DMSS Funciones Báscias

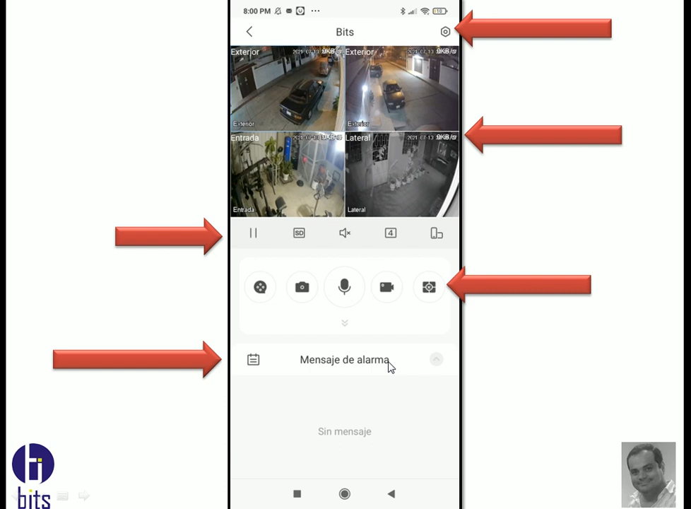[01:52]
alarma los mensajes de alarma son aquellos que se conoce como push cuando hay una detección de un movimiento me va a alistar me